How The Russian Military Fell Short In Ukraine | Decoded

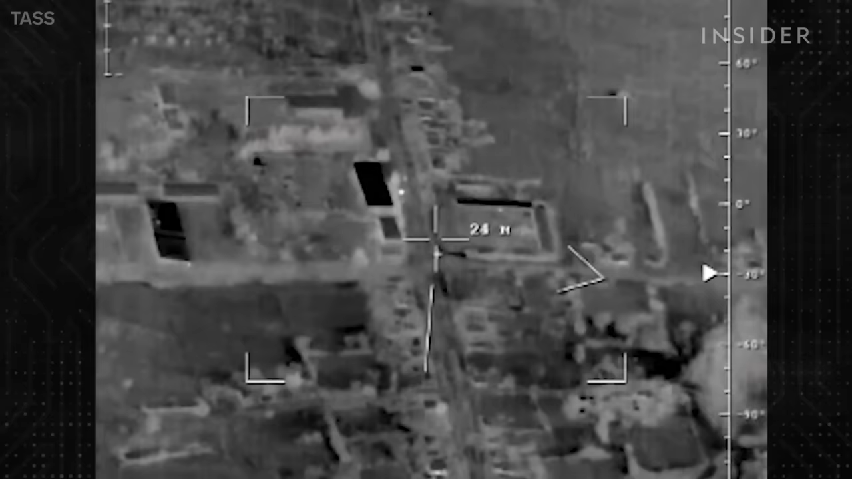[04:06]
It seems that the drone is locating the target and another shooter is attacking it.